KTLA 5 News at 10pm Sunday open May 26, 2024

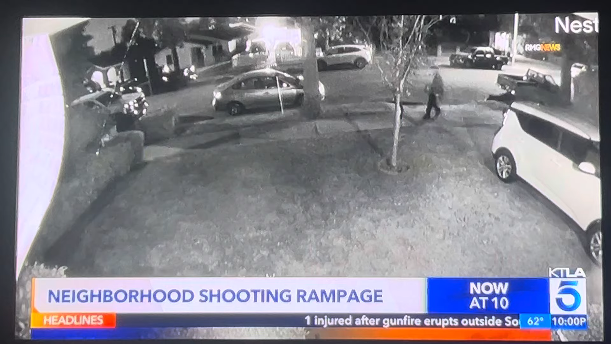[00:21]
Gunfire pierces a neighborhood, wounding five people and rattling a lot of nerves there. The shooting captured a home surveillance video just released tonight.